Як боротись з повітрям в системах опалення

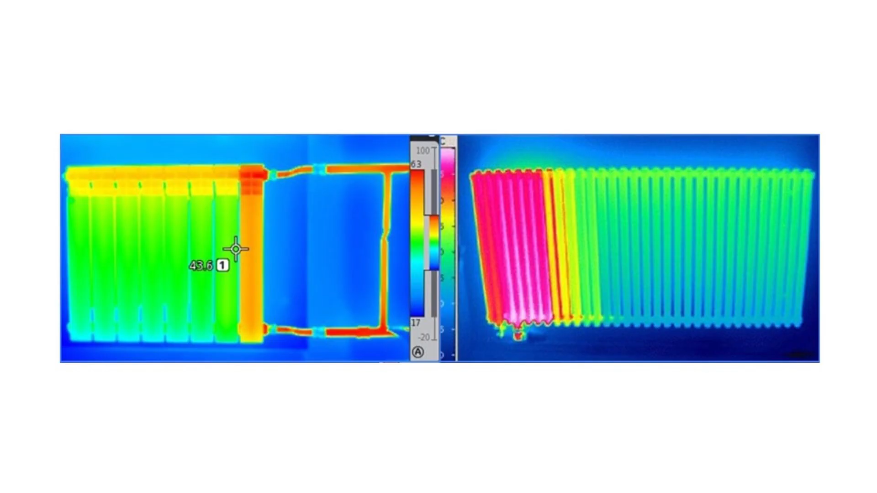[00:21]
Відповідно, ця частина радіатора перегріватиметься гірше, що в результаті позначиться на загальній тепловіддачі приладу. Звичайно ж, у гірший бік.
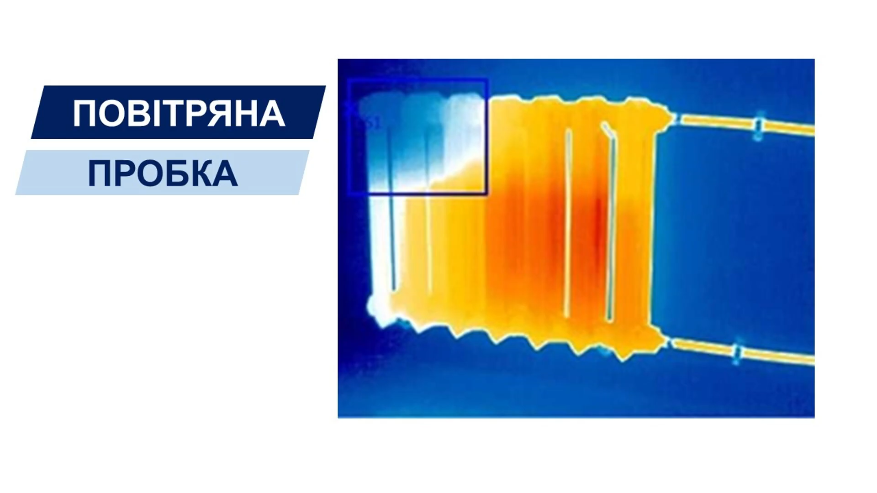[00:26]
Друга проблема в наявності повітря в системах опалення – це корозія металевих елементів.